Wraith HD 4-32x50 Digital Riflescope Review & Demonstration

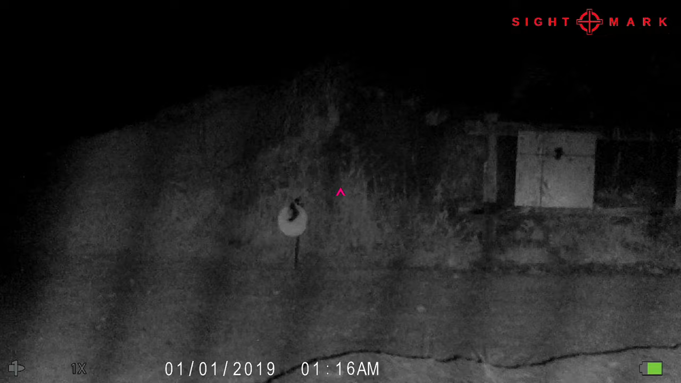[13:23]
Now, I relocated the light off of the scope itself and put it on the front of the rifle. So what happens, I can turn that light down low and lower and lower and zoom it in.
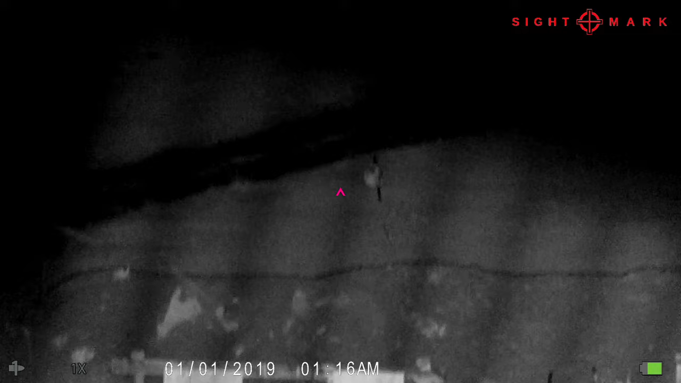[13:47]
I place the target there at the 150. Now we're going to rotate up to 200. There you go. There you are. I'm going to use some magnification. That's a 10-inch at 200. We'll go on in. It starts getting digity right there.
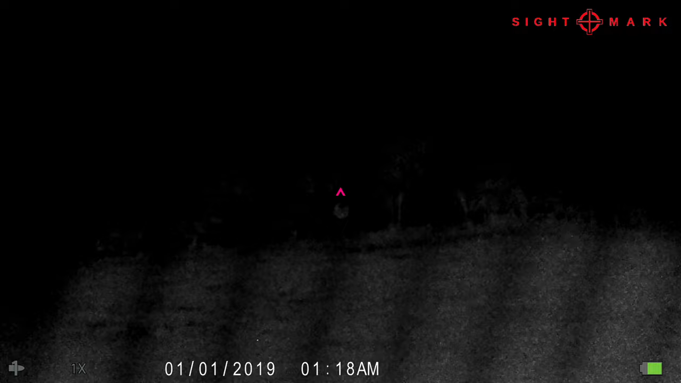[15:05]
Look at that 200 yard target right there. Got her.
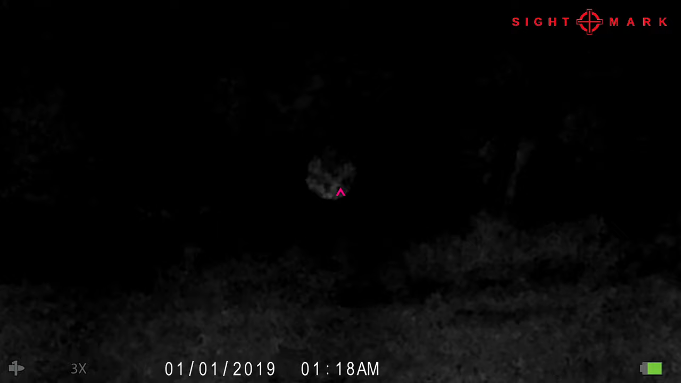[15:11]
And you can see that brush going around. Where's my 150?
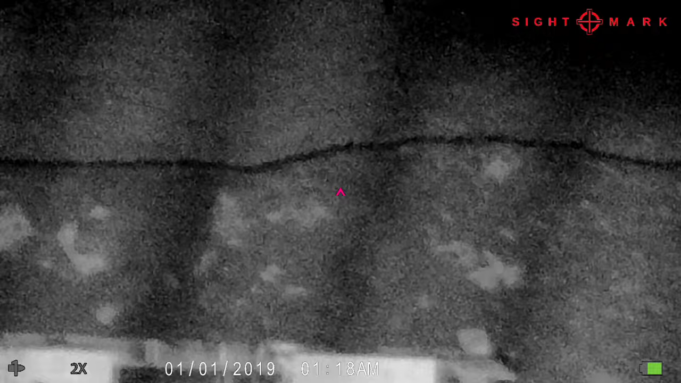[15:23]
Oh, there you are, 150.
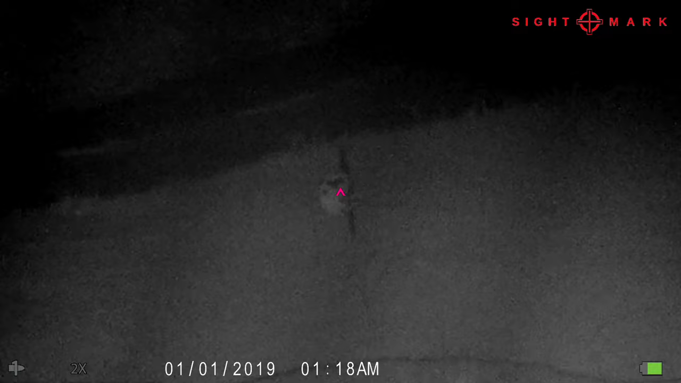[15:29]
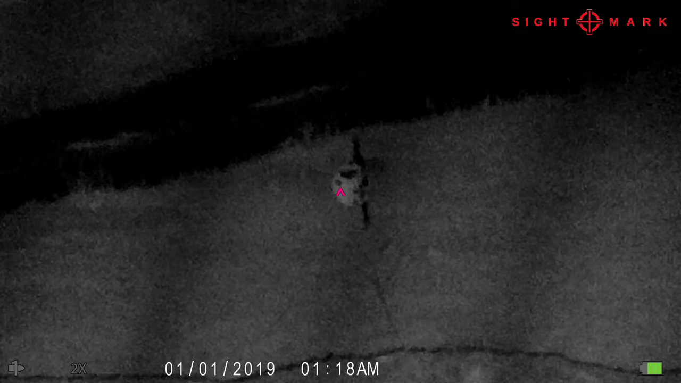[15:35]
Hecked in the right shoulder. Oh
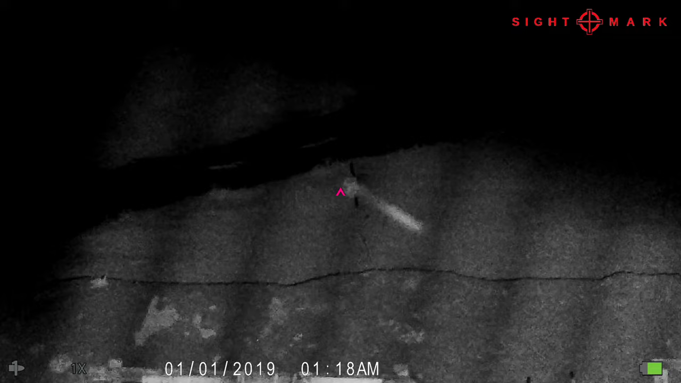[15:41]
yeah. Okay, so we're shooting to the right a little bit.
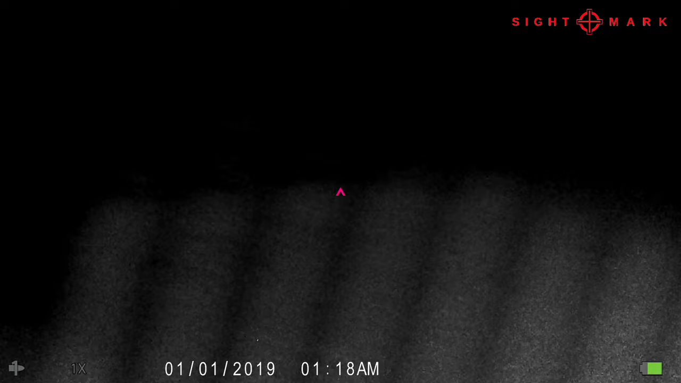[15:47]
I don't know what the striations across there are.
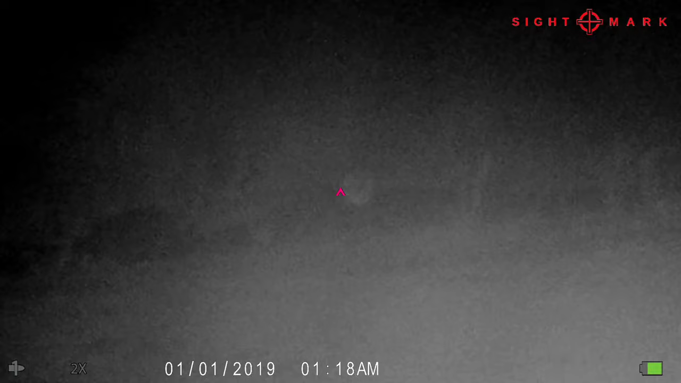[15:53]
There we go. Maybe we can take it back to the 300 and see if we can get that guy.
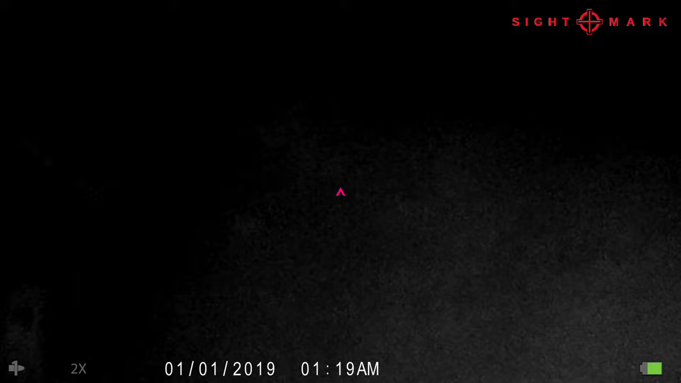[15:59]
There it is. All right, let's bring it down to 100.
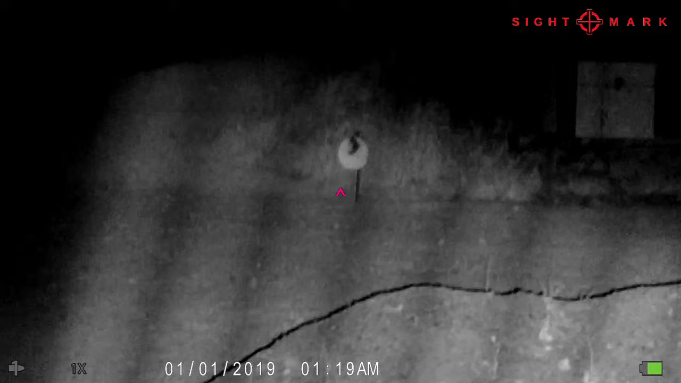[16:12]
I'm going to aim right there. Let's see if it hits in the center.
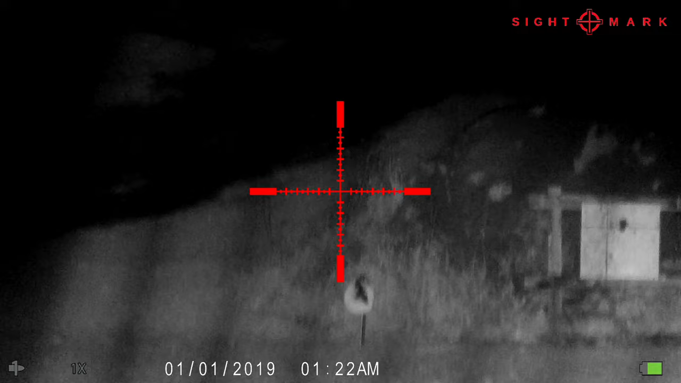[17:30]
All right, this is more like a sniper. It is not a first focal plane. Let's tag that 150.
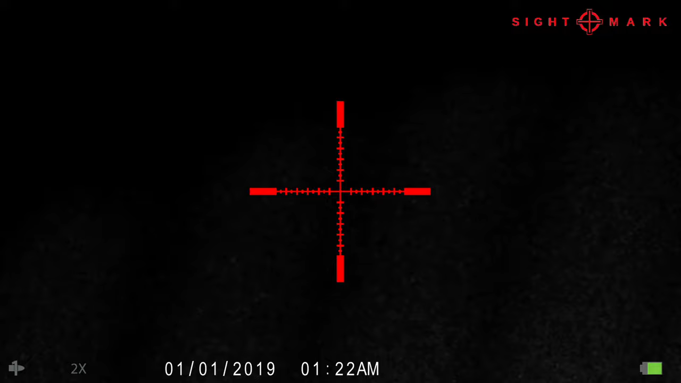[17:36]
Where's she at? There you go. See if I can get that brighter.
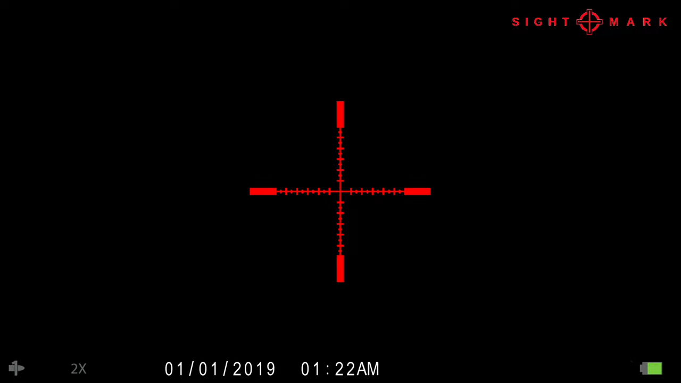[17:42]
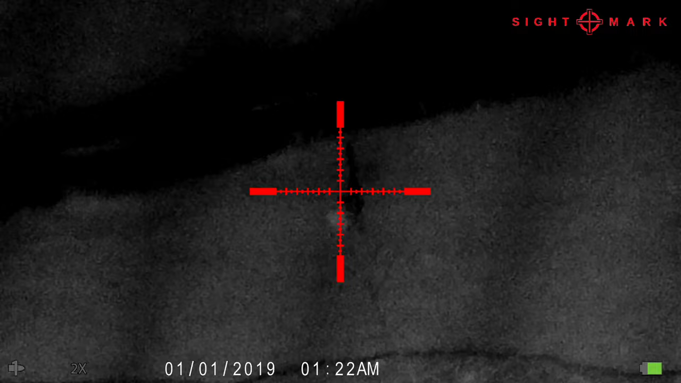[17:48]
Beautiful. Okay, so this is a different reticle right here. Where's my 100? Come to daddy.
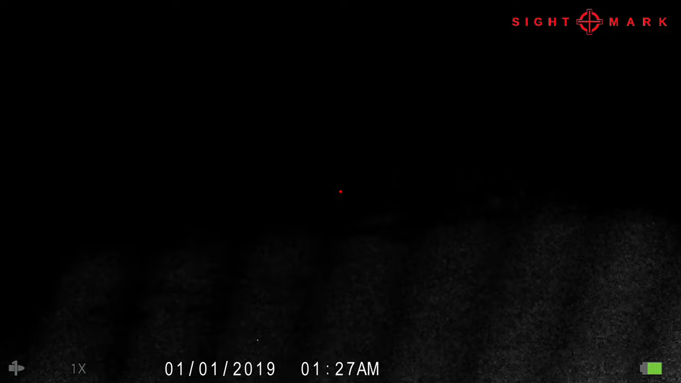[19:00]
There's our 200 yard target. All right, excellent. So that was the 1 mil dot. Let's change it up.
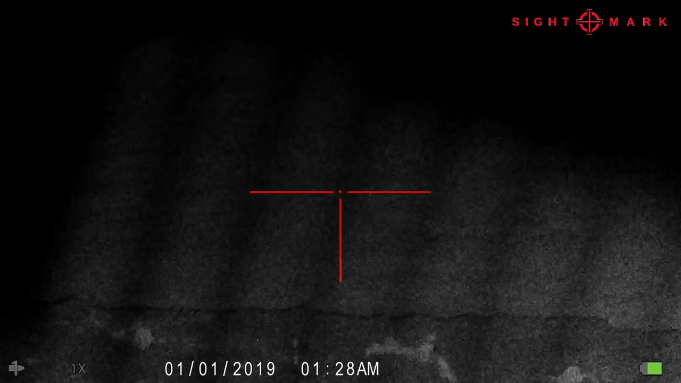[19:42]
Bring that back. We don't need all that. Let's try that again.
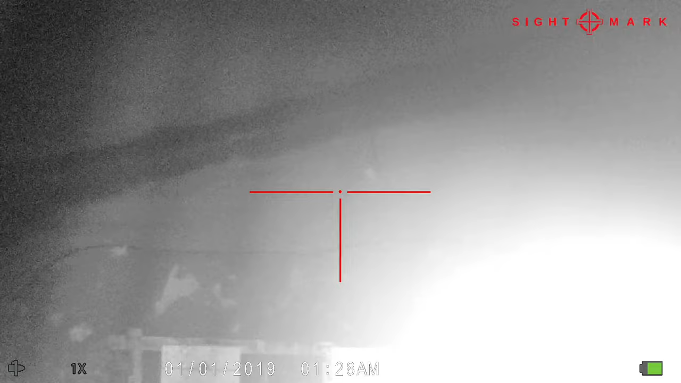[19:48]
There we go. All right, let's try something else. All right.
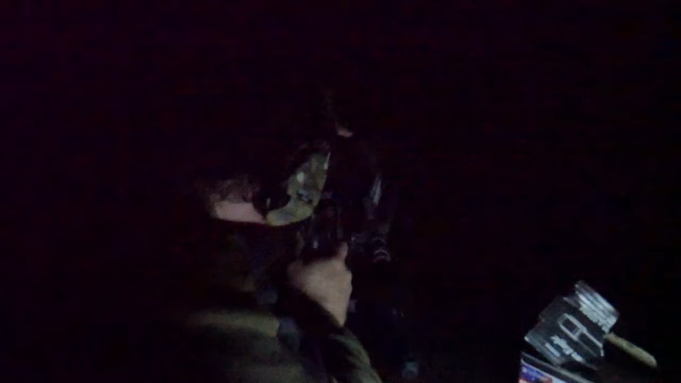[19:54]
Okay, so this is just a simple crosshairs.
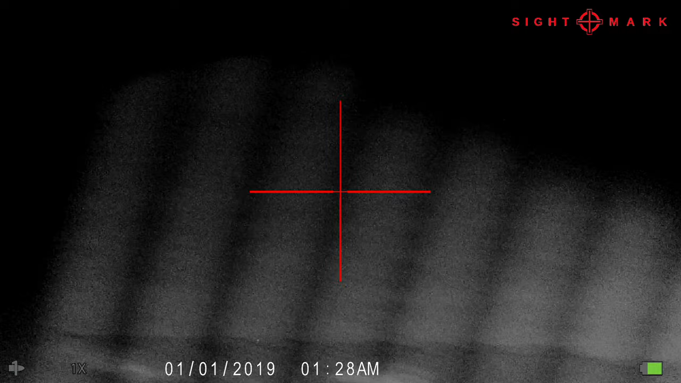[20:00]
Go ahead and bring that out. There's 200. All right. Crosshairs are boring. Let's go somewhere else.
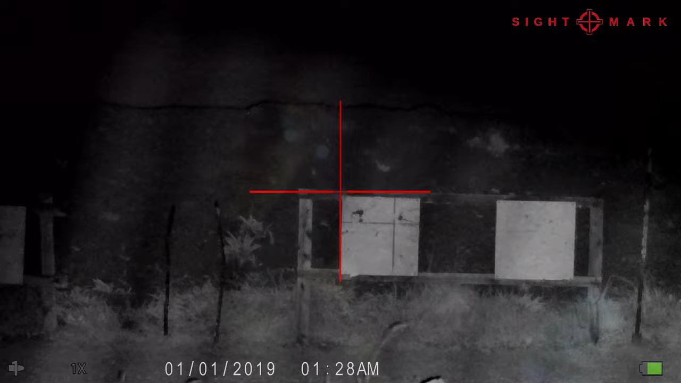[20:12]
Okay, so we're skipping a few. I'm going with this guy right here.
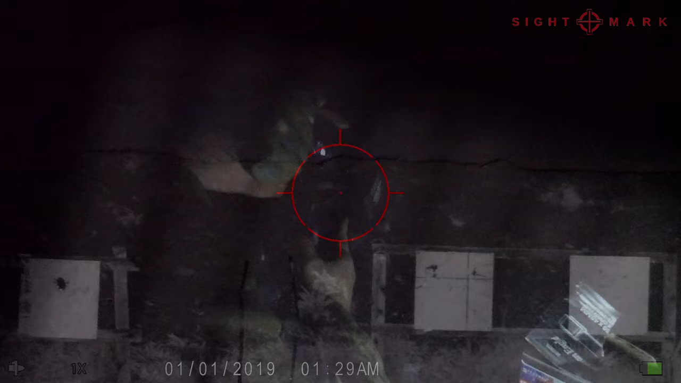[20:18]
This is the 1 MOA center dot, and I think it's 45 or 65 MOA.
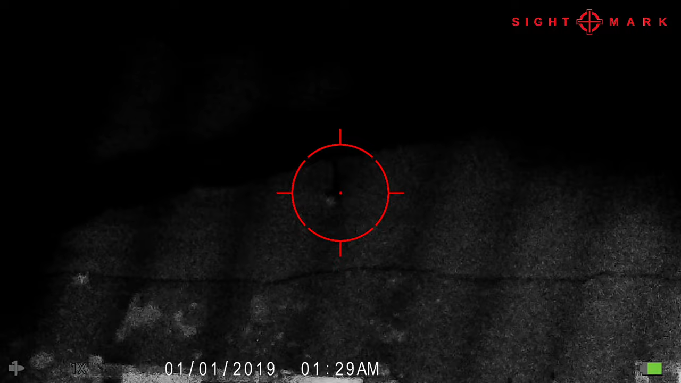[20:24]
I'm going to bring that in. Okay, let's grow up to the 300.
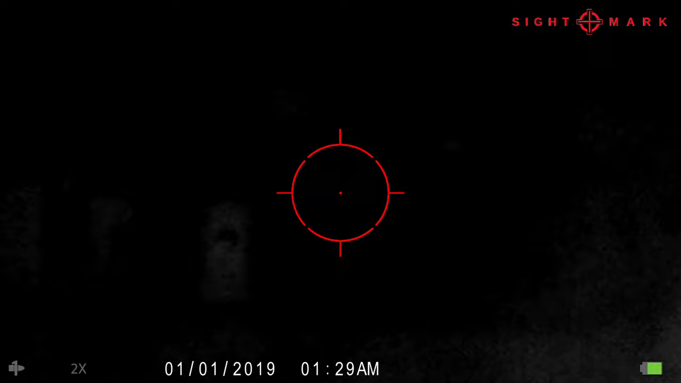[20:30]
There you are. And then we'll bring it back down to the 100.
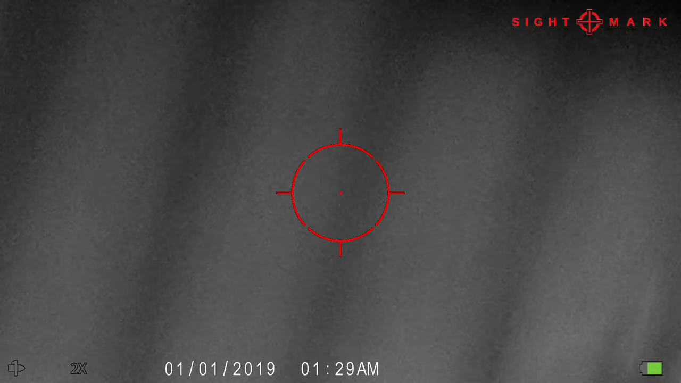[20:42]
I'm going to focus it in.
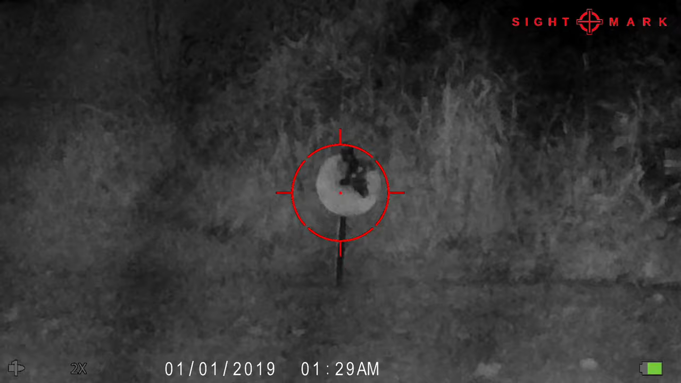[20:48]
200, where you are. Da-da-da. He's hiding along the hilltop over there. Oh, I'm going to focus her in. Yes. All right, let's try something else.